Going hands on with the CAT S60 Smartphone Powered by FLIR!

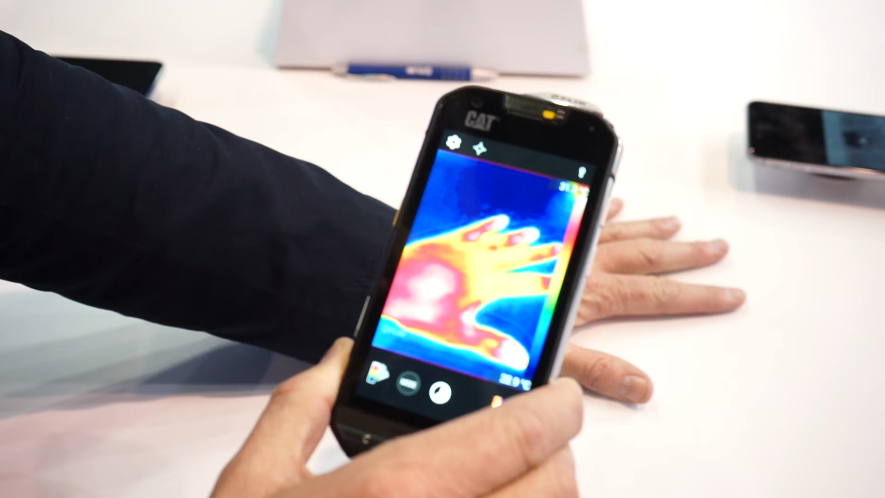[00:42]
So, if you think about it, now with thermal imaging, this smartphone is the special forces of smartphones. So let me tell you about some of the cool features in the FLIR app that drives this thermal camera in this smartphone.
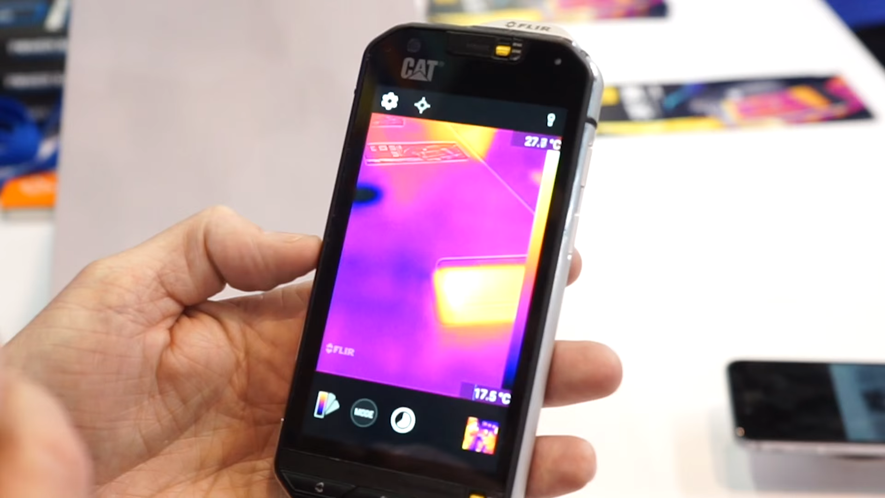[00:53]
On screen: scale bottom 17.5°C
First of all, the first thing you'll notice is that it does have MSX,
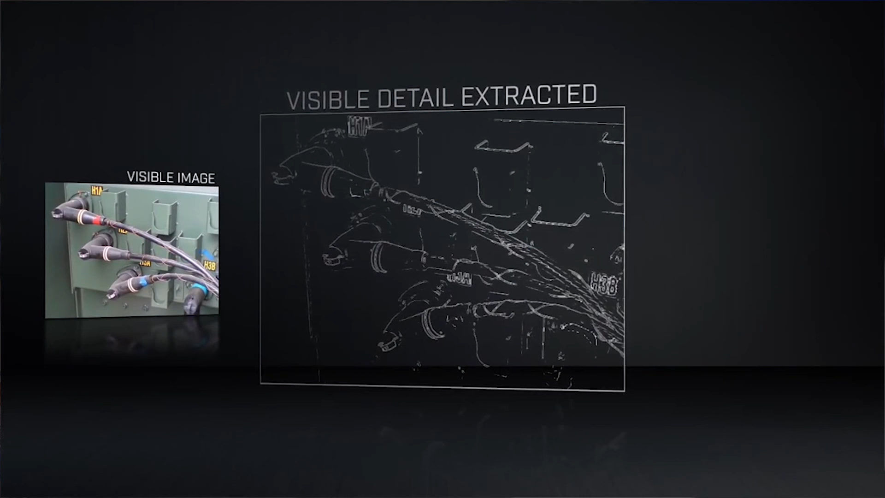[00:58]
which is FLIR's proprietary technology to provide edge detail in a thermal image.
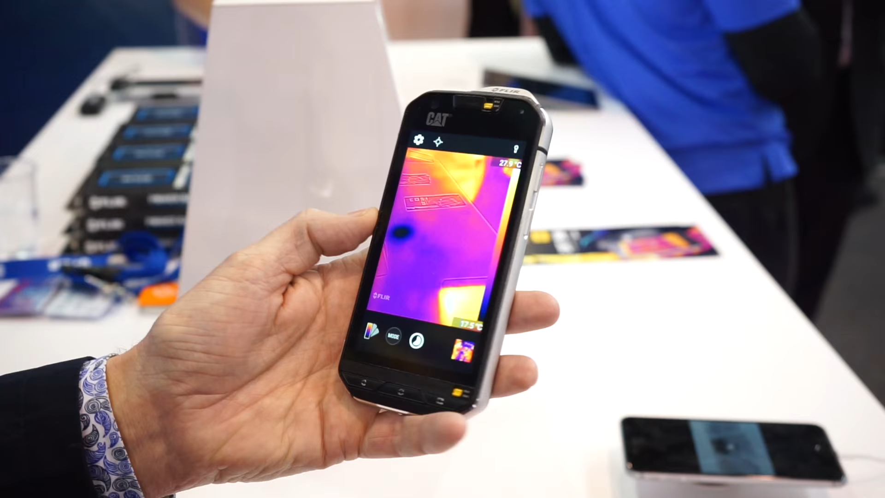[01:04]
And, of course, it uses the built-in visible camera on the CAT S60.
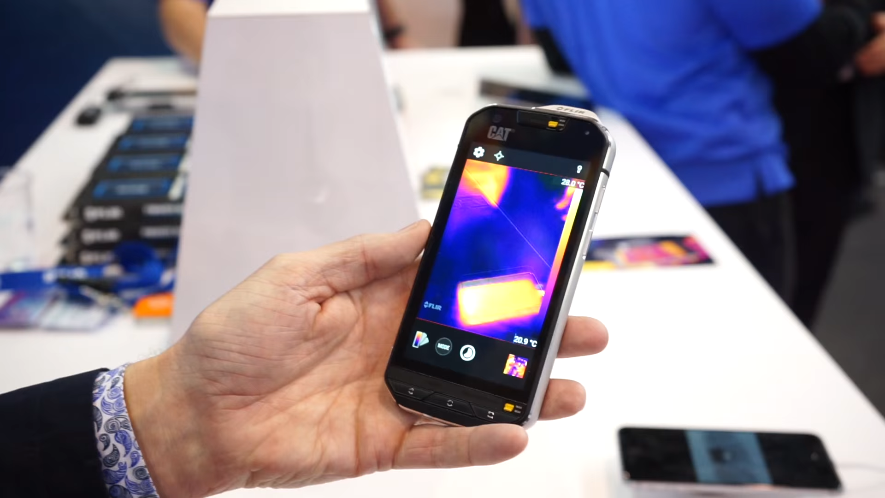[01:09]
It also has three basic modes, photo, video, as well as a time-lapse.
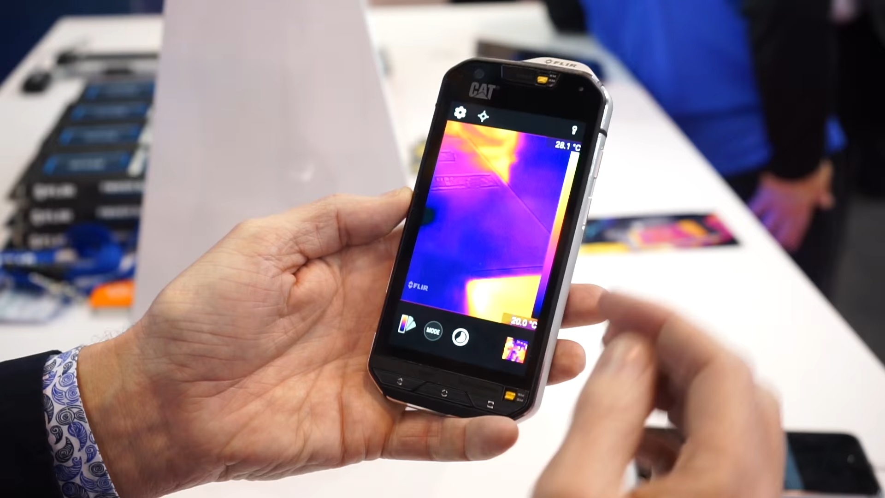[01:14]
And, of course, there are a few things that are different from our other thermal camera for smartphones, which is the FLIR One.
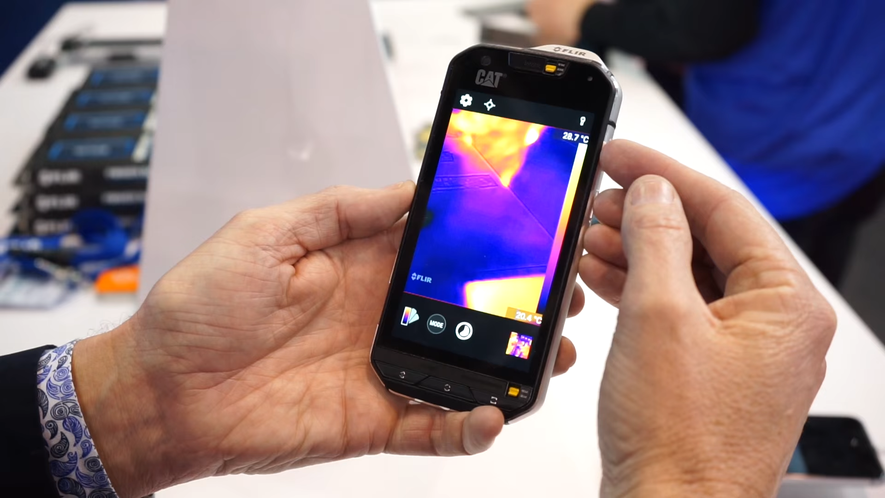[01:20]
This one actually shows a maximum temperature for the scene.
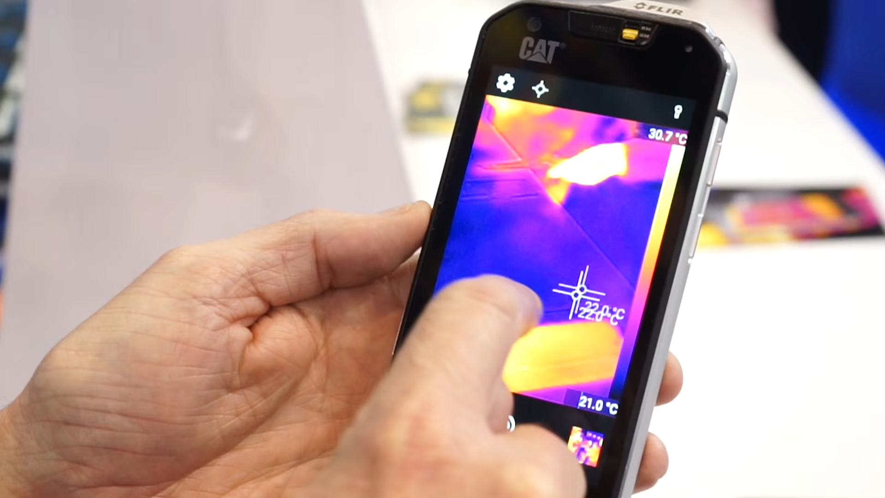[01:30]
On screen: scale top 30.7°C, scale bottom 21.0°C
This you can move around. You can delete that.
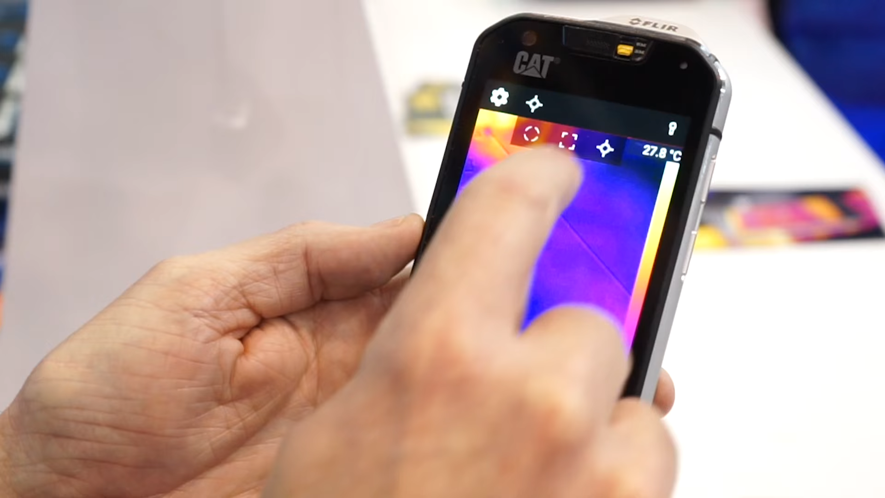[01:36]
On screen: spot 27.8°C
If I add another one, I can add multiple.
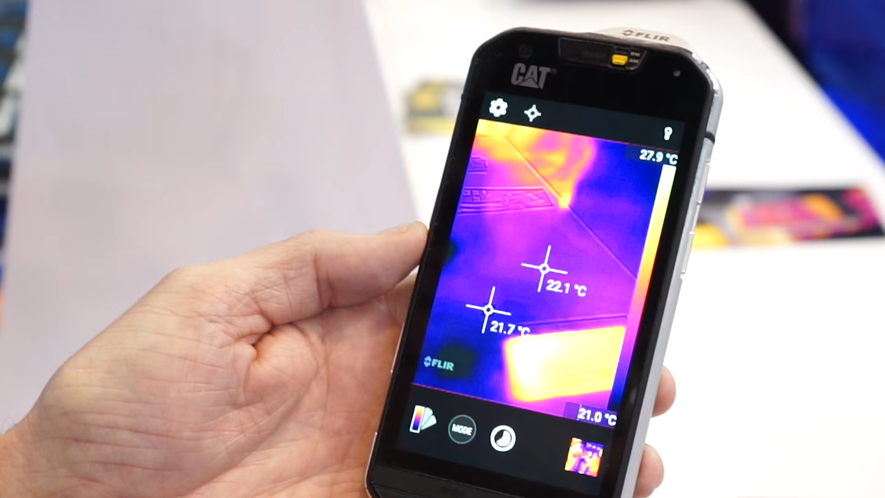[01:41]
On screen: scale top 27.9°C, scale bottom 21.0°C
So I can measure two or more pixels in the scene.
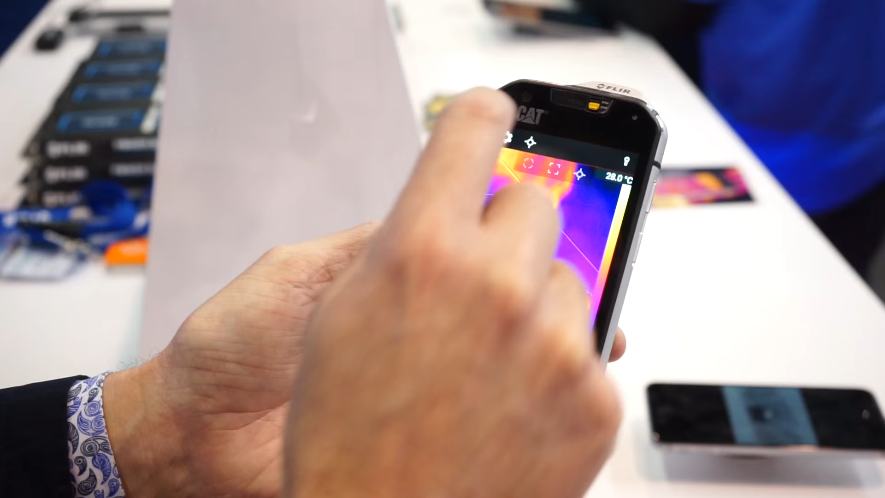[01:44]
I can also use a region of interest. So I can move this region of interest around, select an area that I want to measure,
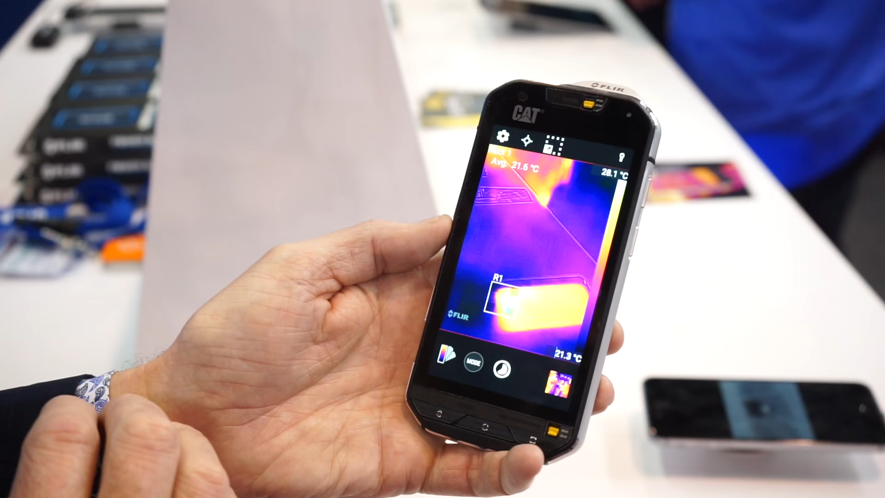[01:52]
and it'll give me the average temperature of the pixels in that scene. I can also do a maximum temperature measurement in that scene. Of course, just like FLIR One,